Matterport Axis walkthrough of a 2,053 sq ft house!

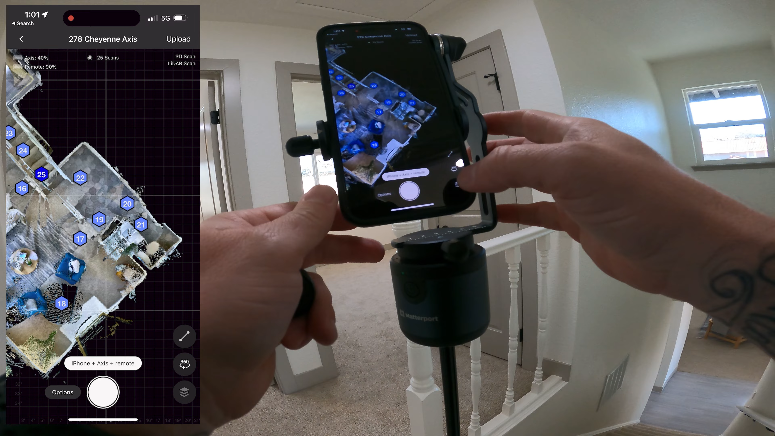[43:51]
So we're gonna go to floor, add new floor, second floor, save.
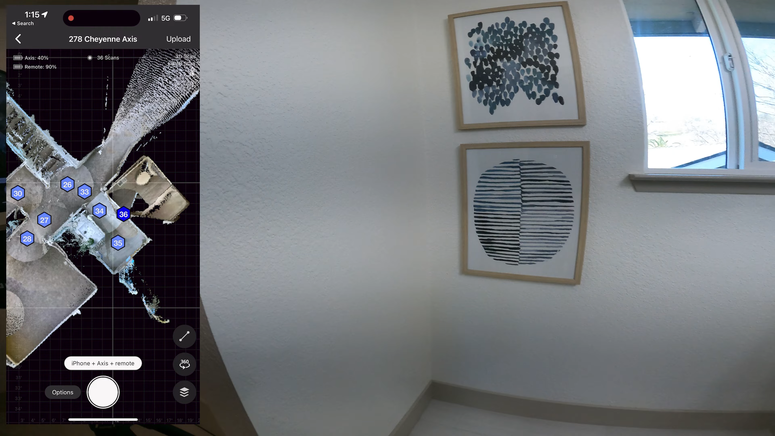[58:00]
These tend to hold it open a little bit better. And I'll put a link in the description of those. So we're still at 40% on the axis, which makes me think the gauge is broken.
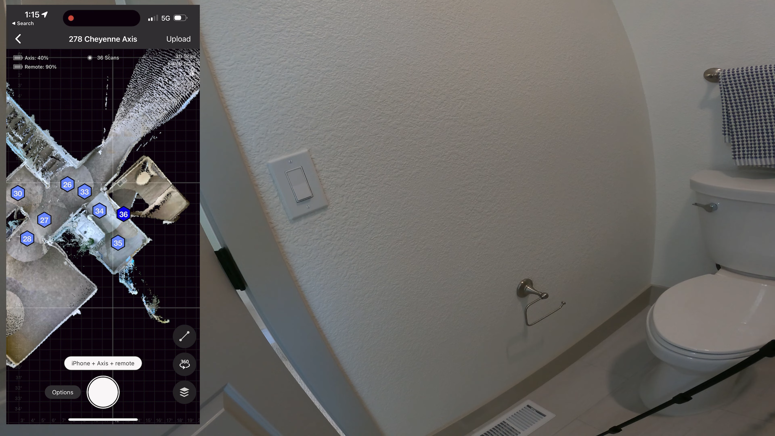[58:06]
We're at 90% on the remote.
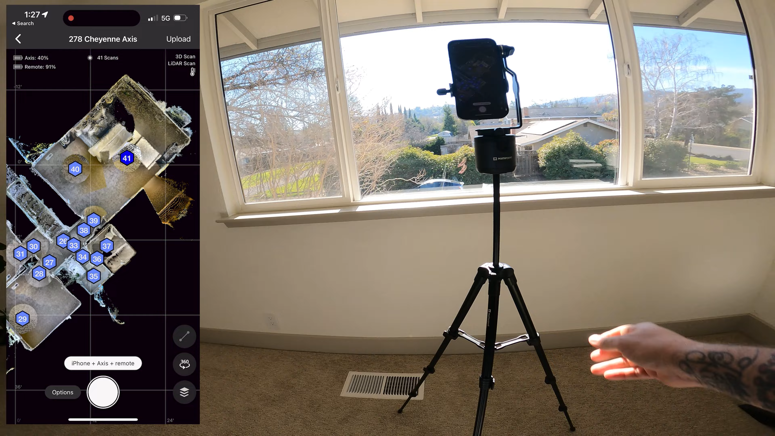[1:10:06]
I'm gonna mark this window. Not that I think that'll help, but who knows?
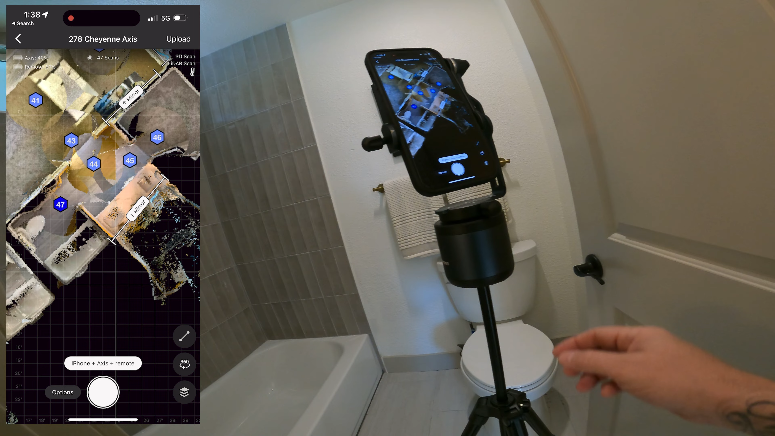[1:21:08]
So it's interesting, the remote's showing 91% instead of 90. The axis is still at 40%, holding on strong. And We're done with upstairs. So we'll head back downstairs. Try to do a peek in the backyard and a peek in the front yard.
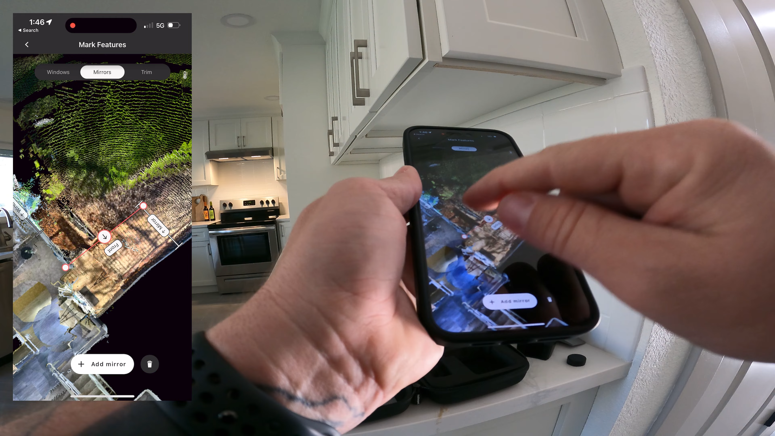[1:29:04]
So we have a window here.
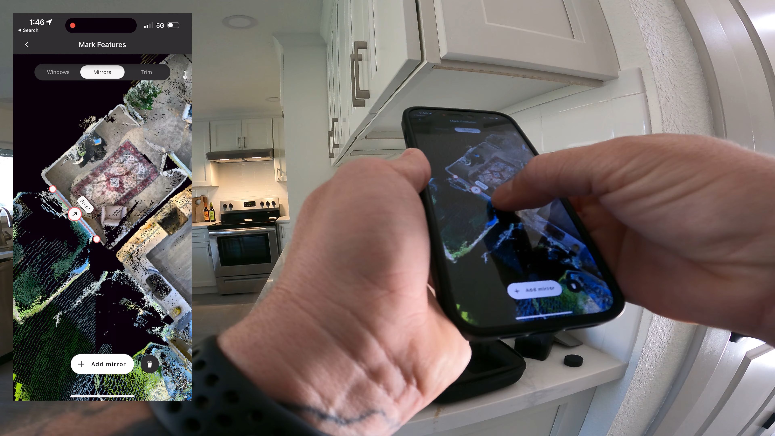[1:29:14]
Sorry, not a mirror.
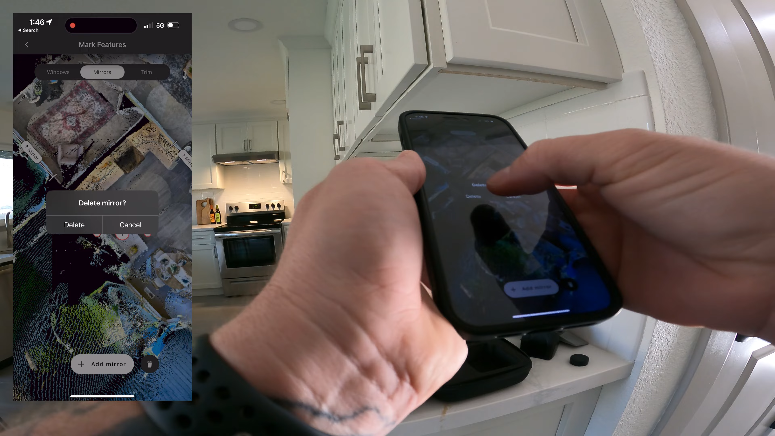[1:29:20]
Not a mirror. There was a window here.
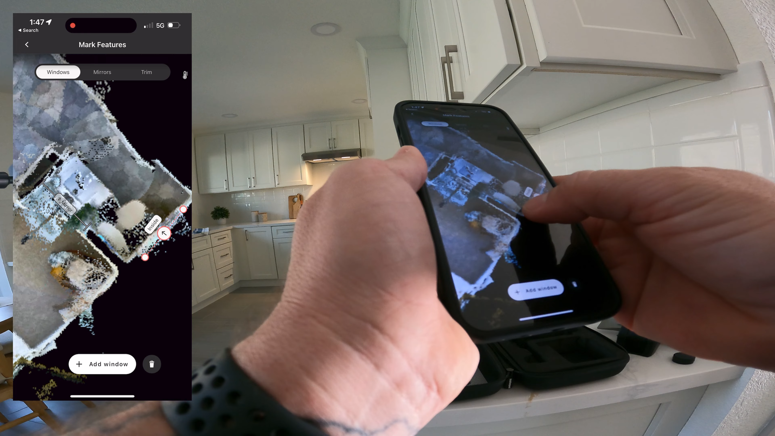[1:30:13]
Okay, so then we have a mirror for the reflection of the fireplace.
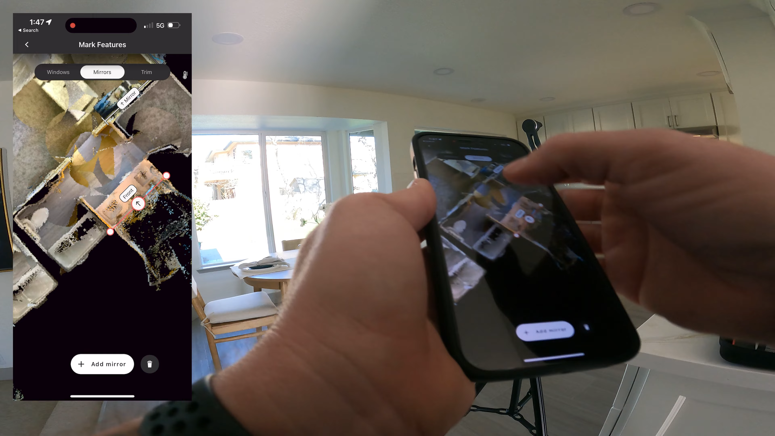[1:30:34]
We got window. We'll mark this window.
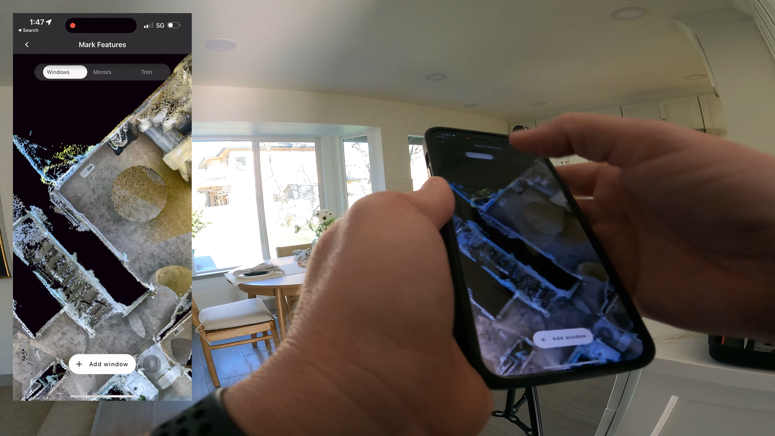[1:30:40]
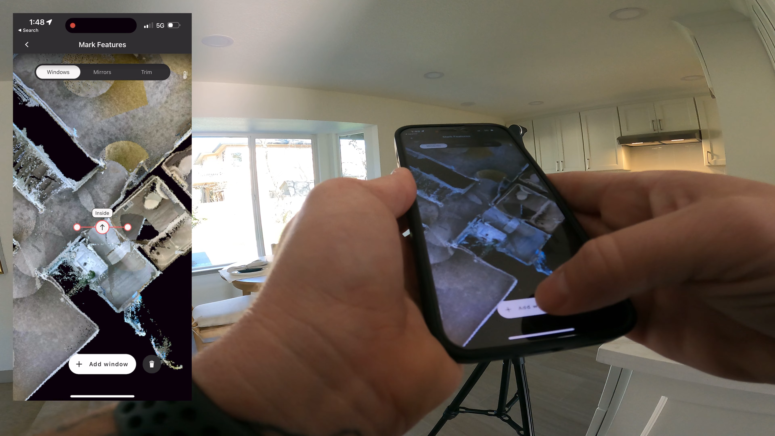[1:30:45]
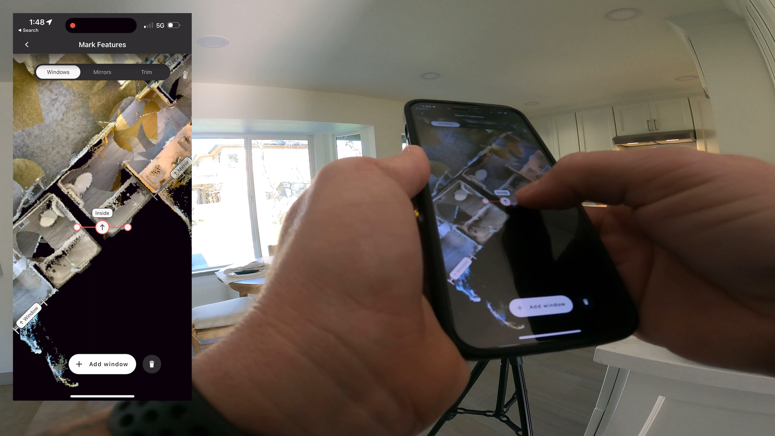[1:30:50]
Window above the bathroom in there.
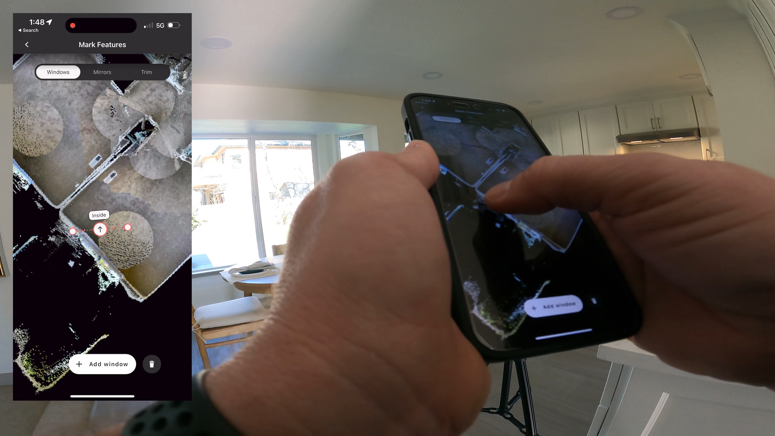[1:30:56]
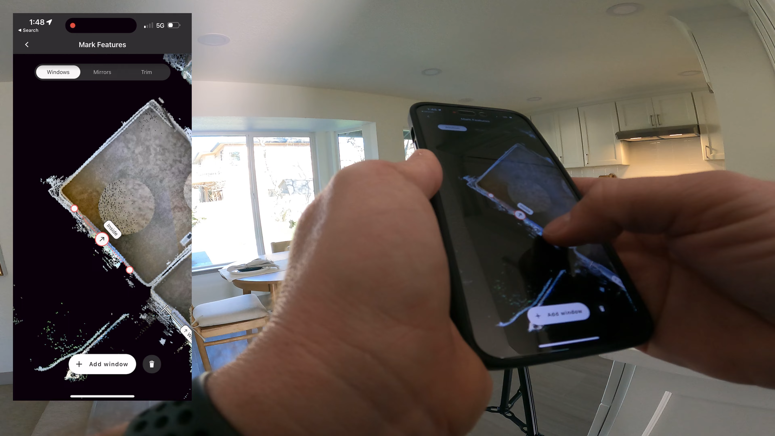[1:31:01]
And I think that was it.
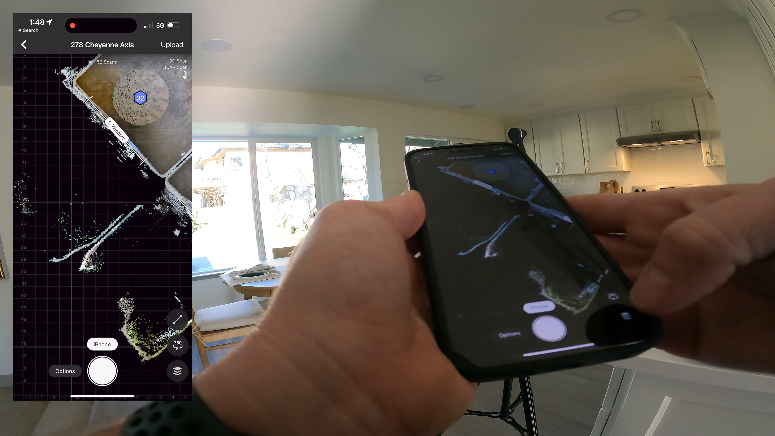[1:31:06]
We do want to trim the backyard.